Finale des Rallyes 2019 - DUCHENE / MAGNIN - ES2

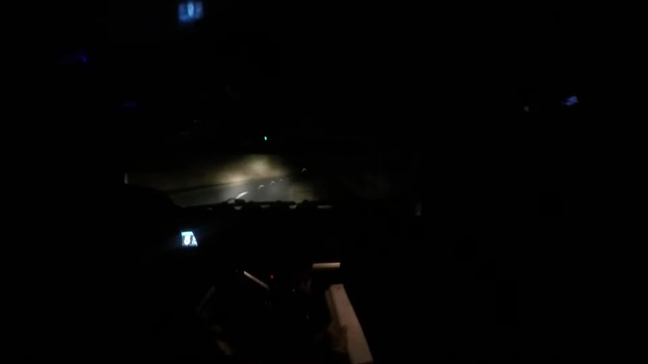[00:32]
gauche, 120, ferme, 103 au panneau gauche, 120, ferme, 103 20 mètres, droite, 103, ferme droite, 103, ferme 50 mètres 50 mètres, gauche, 103, plus, ouvre et gauche, à fond 150 mètres, droite, à fond, chemin et 50 mètres, après, droite, 120, plus, plus, borne pour dessus,
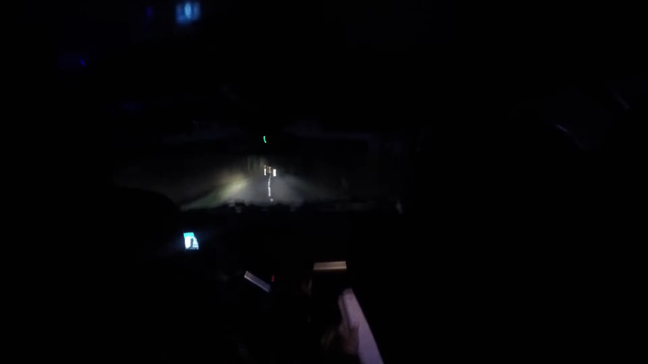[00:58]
gauche, 120 droite, 120, plus, plus, là pour dessus, gauche, 120, et droite, 120 pour droite, 103 droite, 103 et gauche, 103, ouvre gauche, 103, il ouvre et 80 mètres gauche, 120, plus 80 mètres gauche,
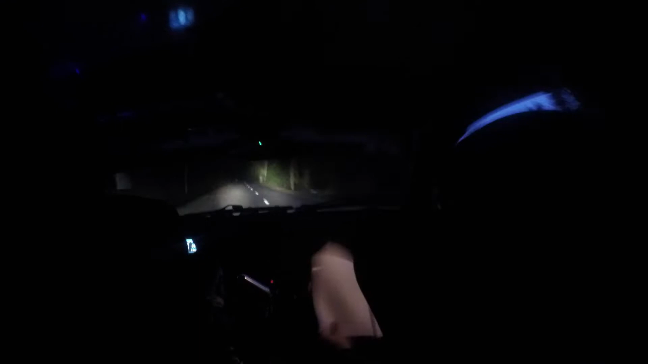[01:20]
125 et 50 mètres gauche, 120, ferme, 103, salle il ferme, 103, salle et droite, 120, l'on ouvre, derrière droite, 120, l'on ouvre et droite, 120, après droite, 120, 50 mètres bosse à fond, pour gauche, à fond et gauche, 120, ferme bosse et gauche, 120, il ferme 50 mètres, gauche, à fond, mur et 100 mètres, à fond, chemin 100 mètres,